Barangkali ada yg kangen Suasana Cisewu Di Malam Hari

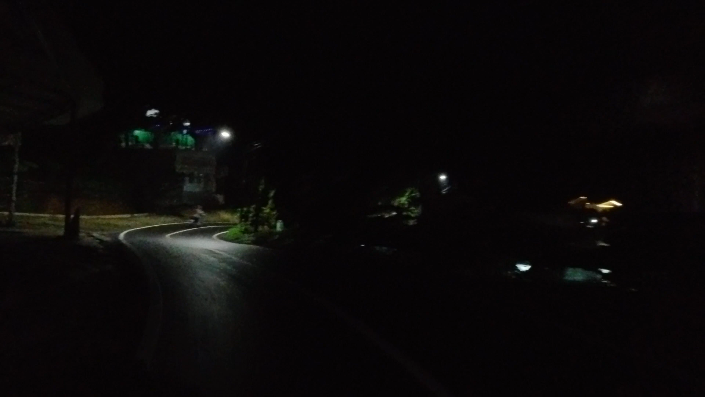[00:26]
Yang dulunya pernah tinggal di Cisewu Atau malah mungkin pingin tinggal di Cisewu Akan
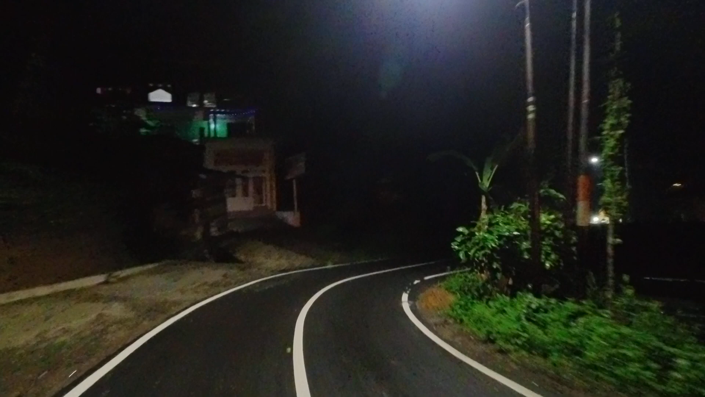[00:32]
tinggal di Cisewu Nah seperti ini nih Ini pusat kotanya Ini kita sudah masuk Koramil nih Ada
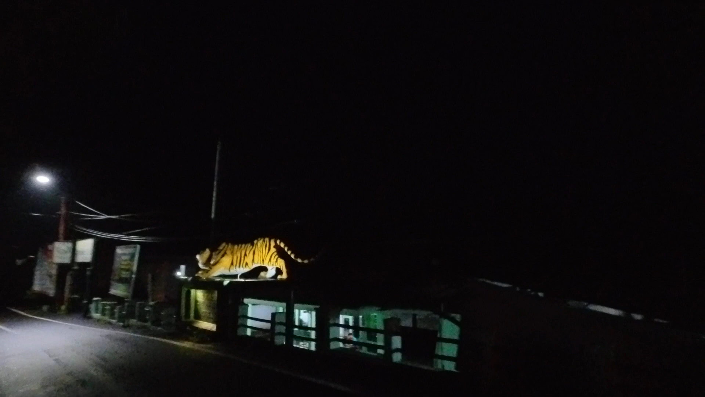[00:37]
macan yang dulu sempat viral Macan Koramil
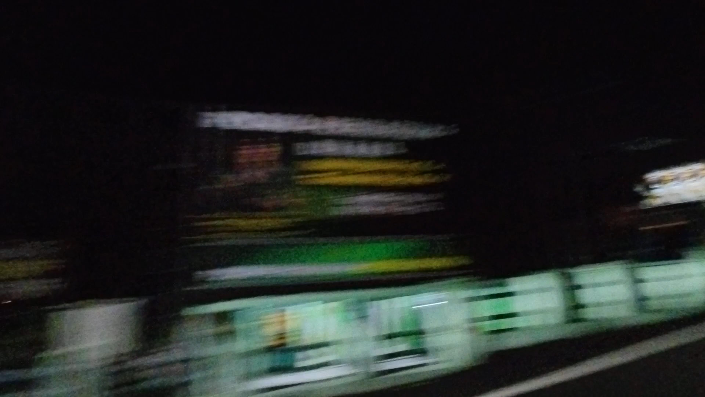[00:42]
Macan Cisewu dulu ya Tapi macan yang itu udah gak ada Udah diganti dengan macan yang bagus
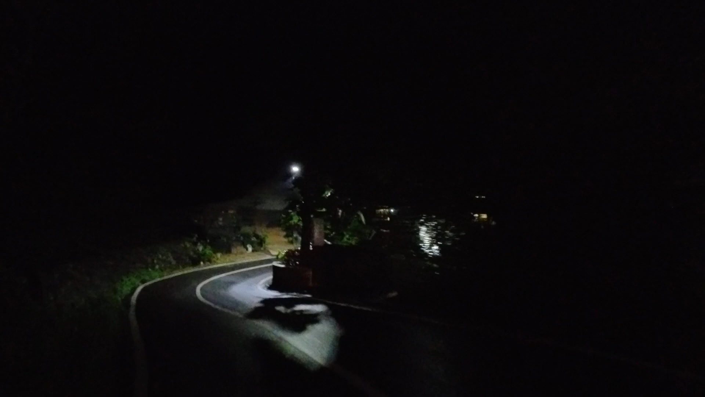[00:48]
Nah ini sudah mulai masuk pusat perdagangan di Cisewu Sebetulnya Cisewu tidak terlalu luas Pusat kotanya
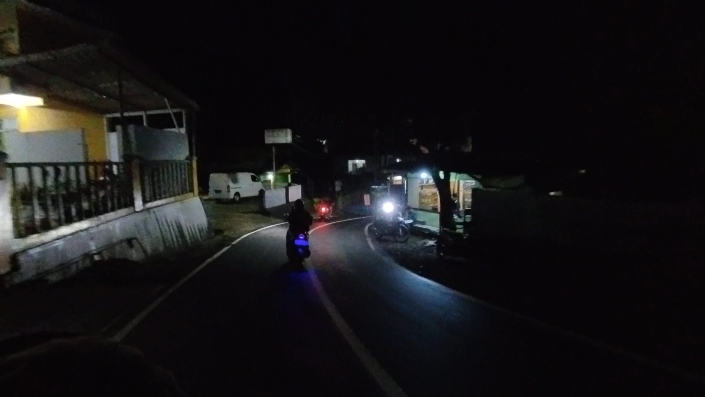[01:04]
Mungkin jalan kaki dari ujung ke ujung
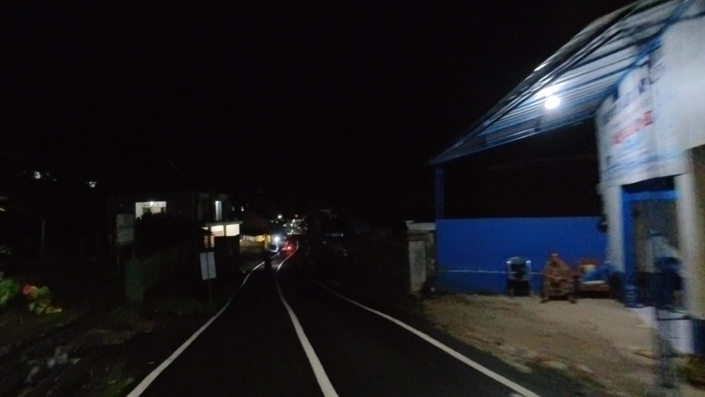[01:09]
Pusat kotanya itu sekitar ya 3 menit Jalan kaki santai aja
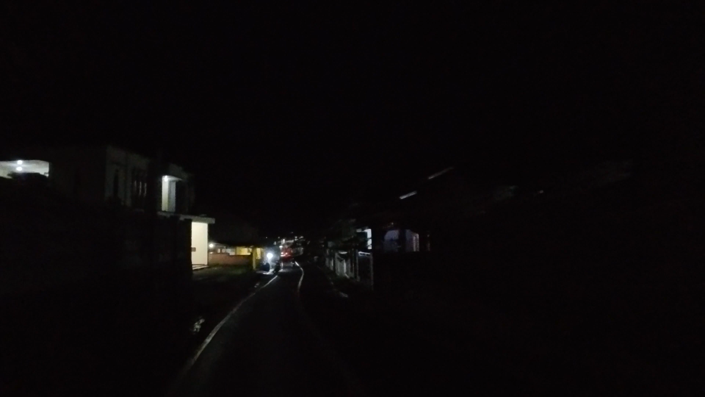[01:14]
Disini adalah pusat perdagangan nih
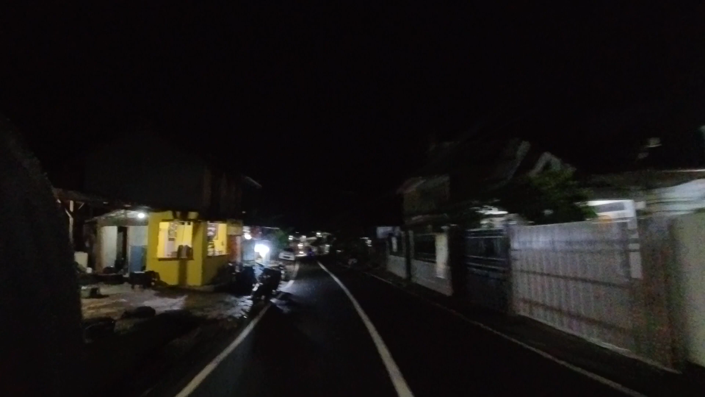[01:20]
Banyak yang dagang-dagang juga disini Bisa nyampe sekitar jam 9 atau jam 8 Masih bisa buka Pusat keuangan disini juga Ada kantor kecamatan Ada bank BRI Bank BJB disini semua pusatnya Ini balong sirah Oh aneh-aneh Tuh ini BRI, BJB disini pusat keuangan Ini pertigaan Cisewu nih
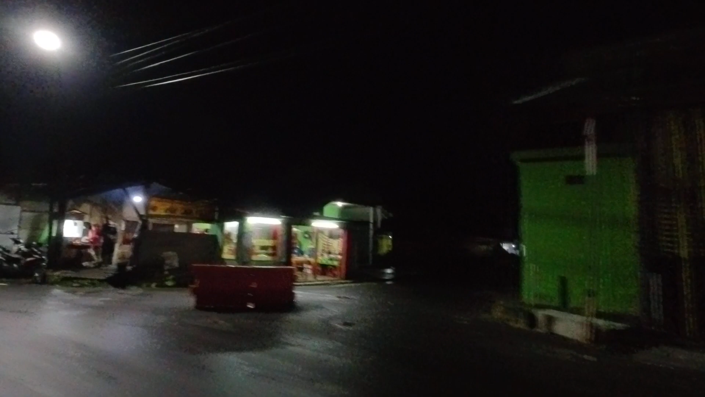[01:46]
Masih banyak warga-warga yang
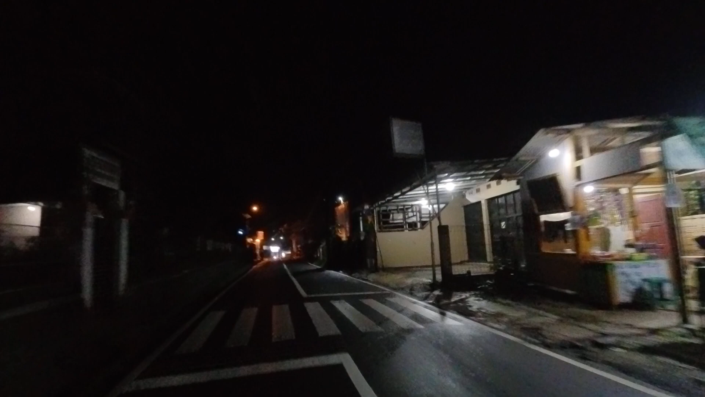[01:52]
beraktifitas Jual beli perdagangan Nah ini dia sahabat dan pemirsa Yang pengen tau Cisewu itu seperti ini Ini kantor camat yang baru belum diresmikan Mungkin sebentar lagi
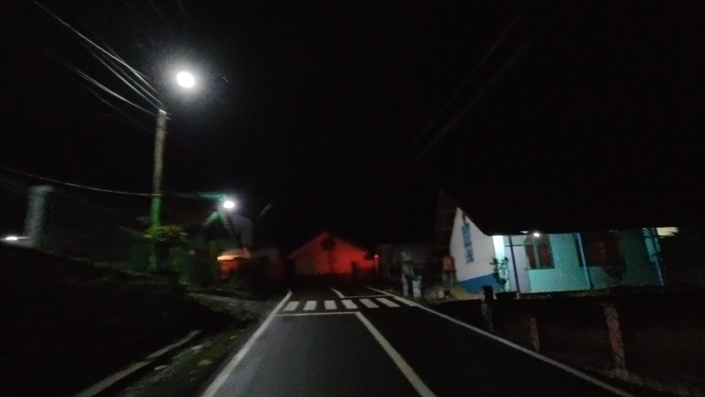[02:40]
nyampe ke kantor kecamatan yang lama Masih beroperasi sebetulnya Calon Calon kantor camat yang lama Itu di depan kita Ini dulu bekas bank BRI disini nih Kecil banget kan Cisewu Cuman Nah ini kantor camat Yang masih beroperasi Tapi lebih kecil pemirsa
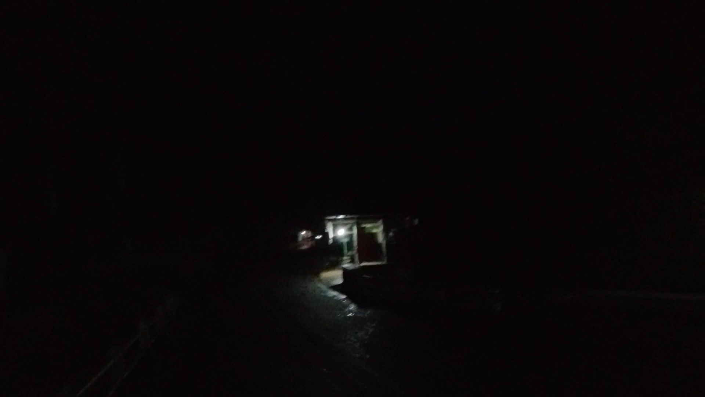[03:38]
Gelap Aktifitas warga juga Sudah mulai berkurang Jadi ya semacam itulah
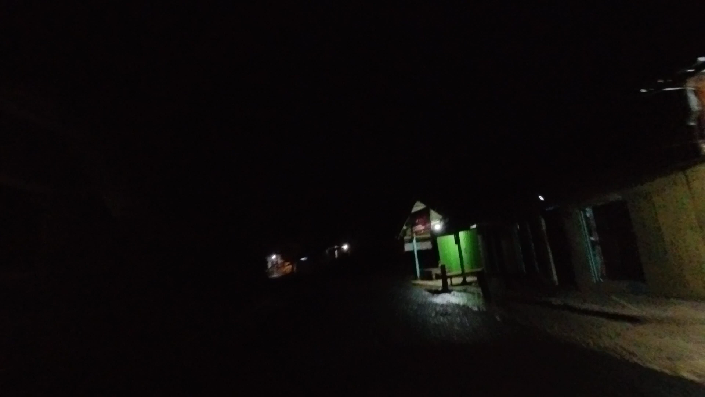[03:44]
Bagi kalian yang kangen Dengan suasana Nah Cisewu malam hari Itu seperti ini sekarang Beberapa tahun kebelakangan Beberapa tahun belakang Ini